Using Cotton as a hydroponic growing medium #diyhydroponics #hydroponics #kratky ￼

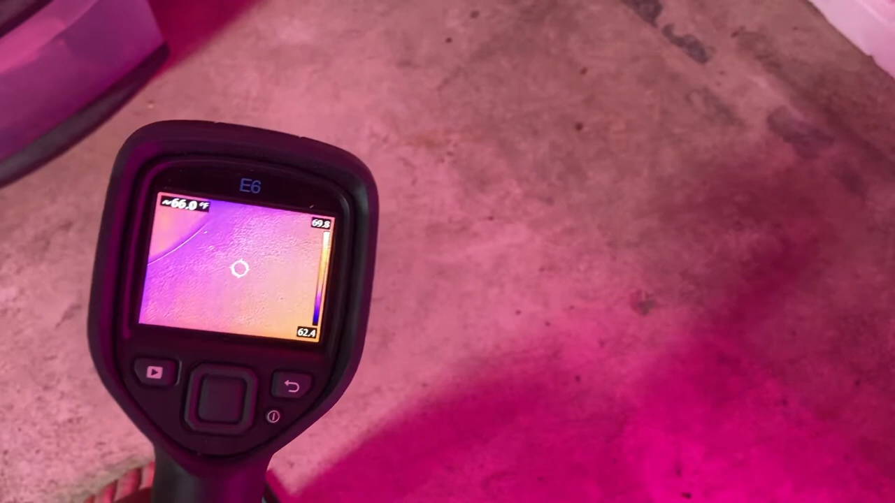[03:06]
okay here we go i'm getting an ambient temperature readings which is going to be kind of like a baseline something to go off of and you can see in the top right hand corner is a 65.7.8 degrees i'm using a flier e6 this has an effective range of 18 inches anything beyond 18 inches i can still see a temperature gradient but my
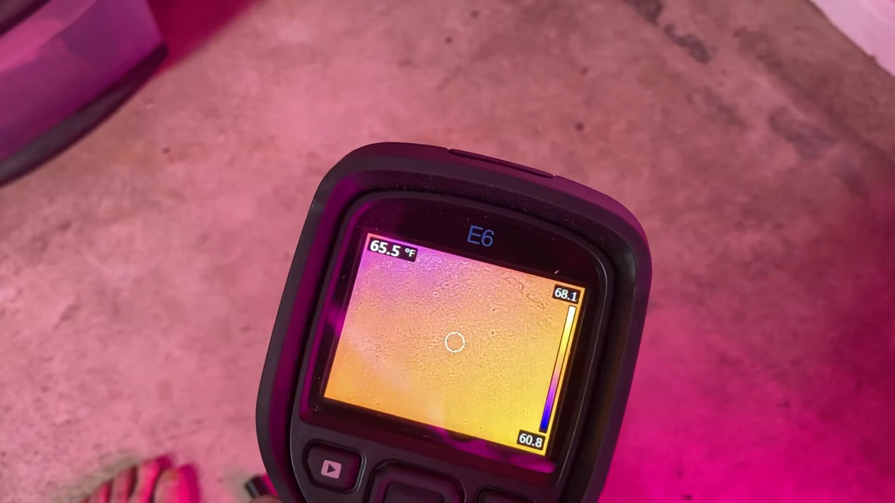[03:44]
On screen: spot 65.5°F
precision goes down so i can see this difference so there might be a tenth of a degree difference because i'm uh probably uh 30 inches uh from the floor 18 inches is about the
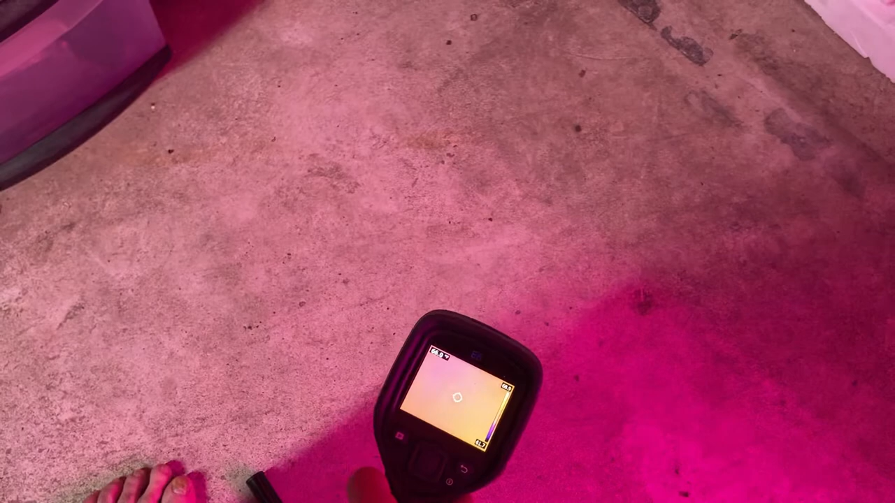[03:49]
depth of industrial uh control panel or a uh power box
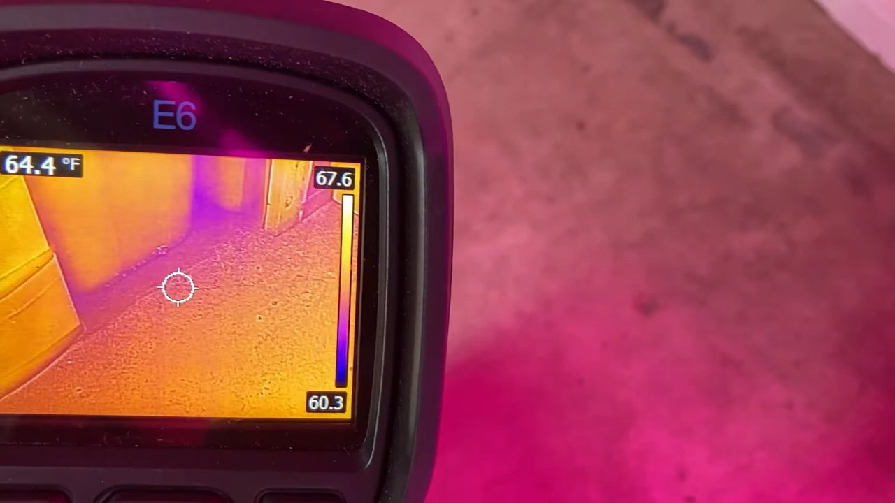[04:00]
On screen: spot 64.4°F
drive box something like that a big uh drive panel so
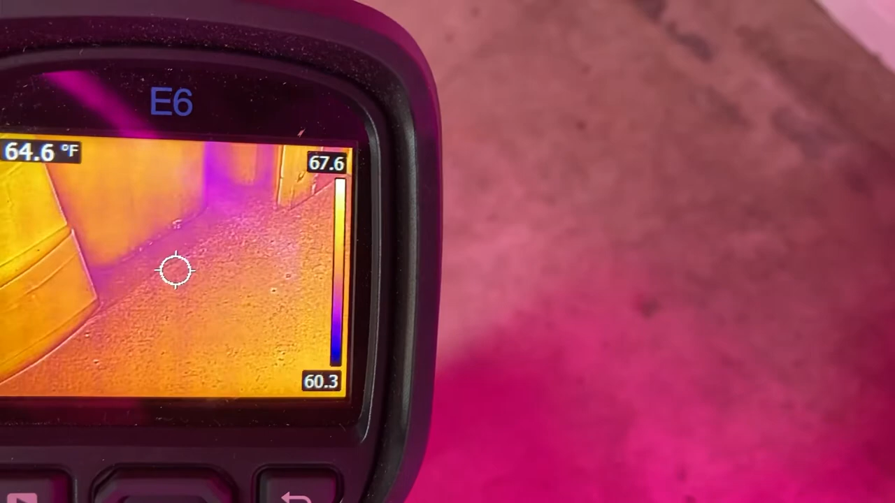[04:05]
On screen: spot 64.6°F
that's what this is made for now we can get temperatures
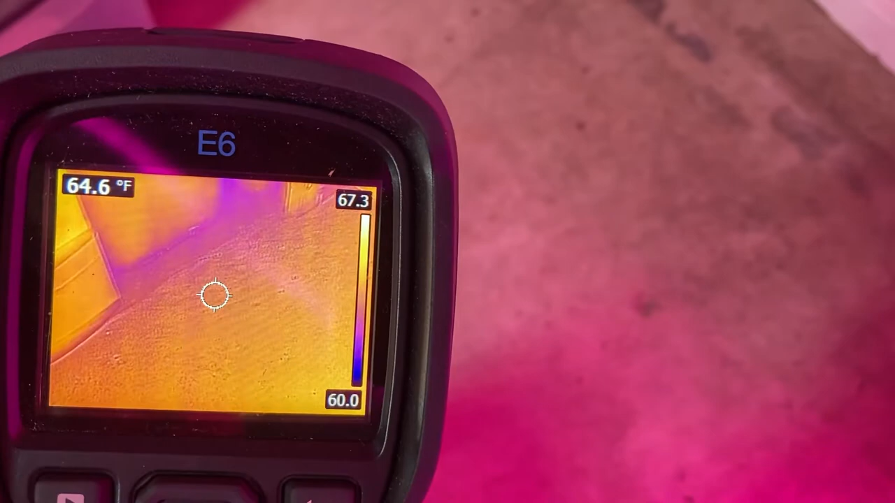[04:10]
On screen: spot 64.6°F
of the water now it's going to take me a second to get us set up but i'll just keep us rolling and you'll have to uh forgive
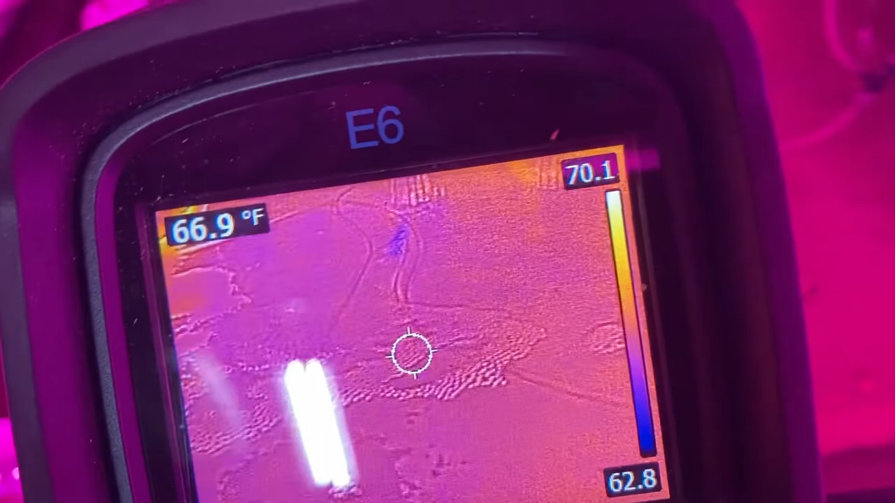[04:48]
On screen: spot 66.9°F
67 degrees both of them are aerated
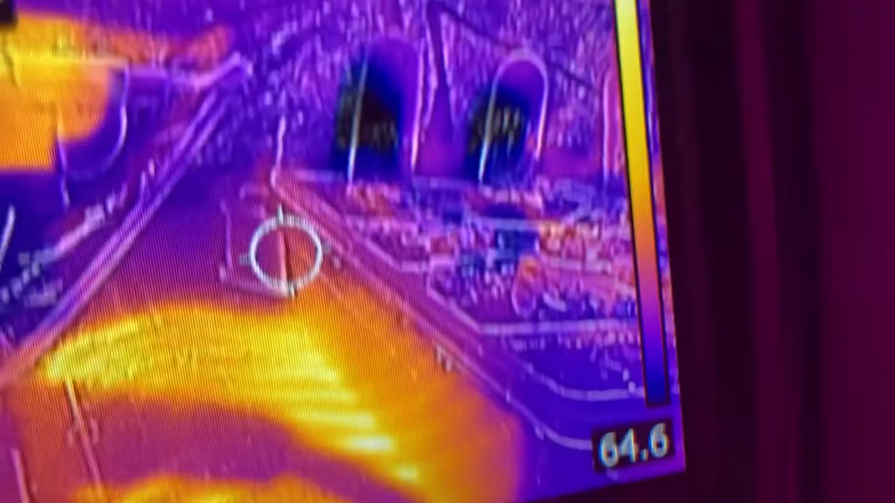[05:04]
that is what a weed mat looks like on infrared
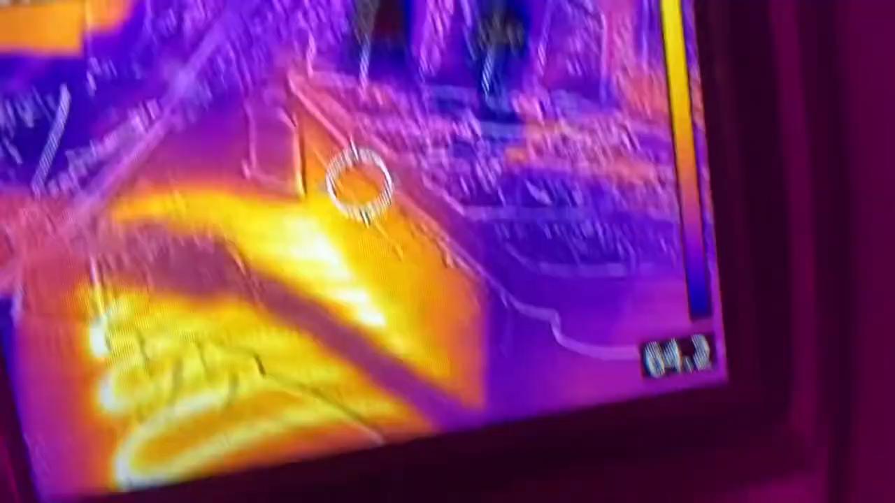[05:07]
you can see all of the uh the wires and all it is is just a
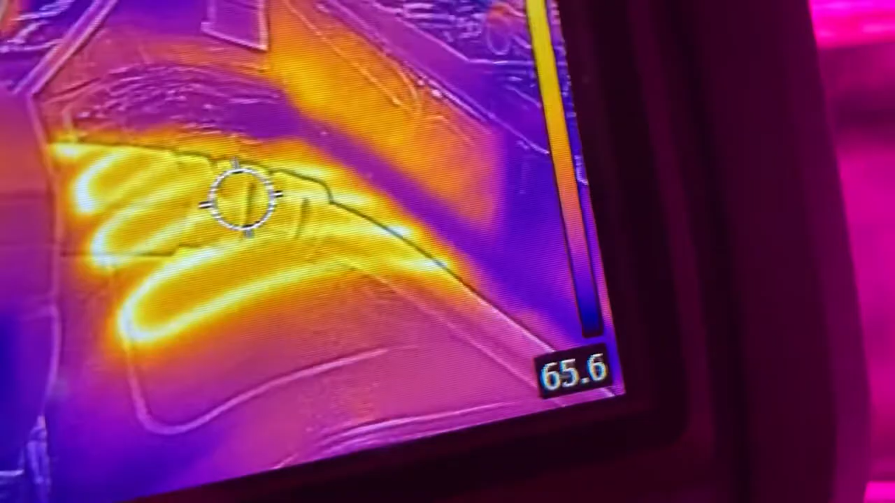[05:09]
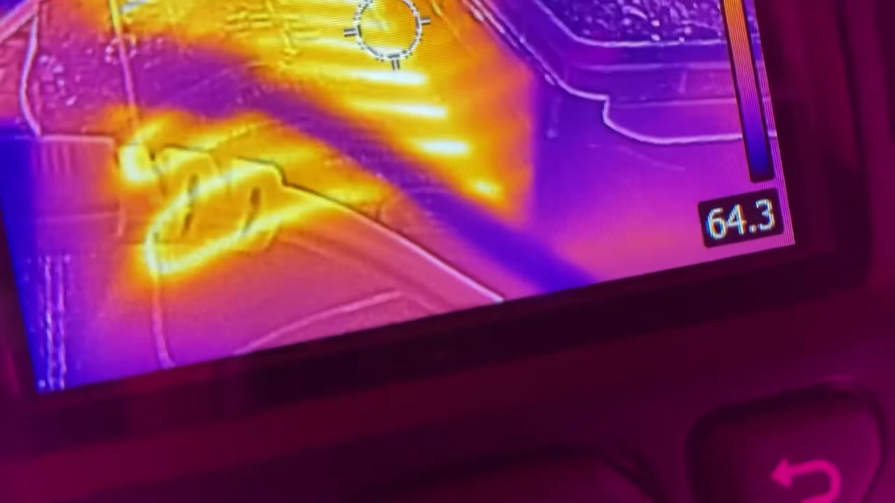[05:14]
a wire conductive wire with a little bit of resistance that generates heat